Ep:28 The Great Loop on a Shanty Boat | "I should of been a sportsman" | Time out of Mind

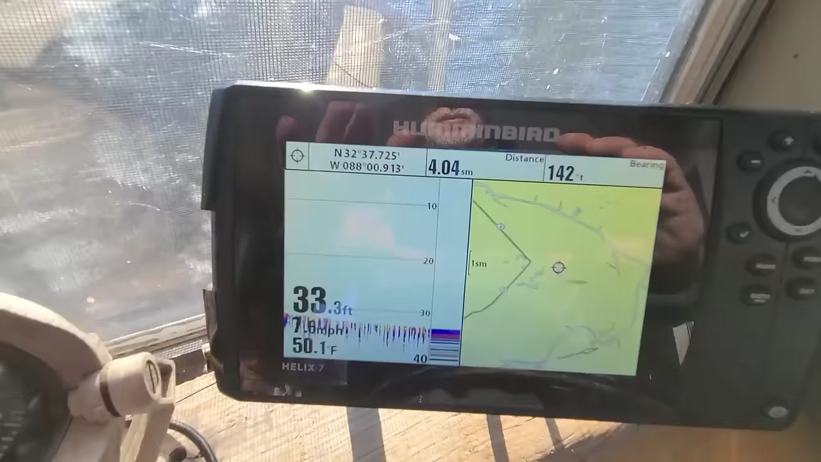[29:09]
On screen: depth 33.3 ft, water 50.1°F
So we're going about 7.5 miles an hour, as you can see, right down there in the corner.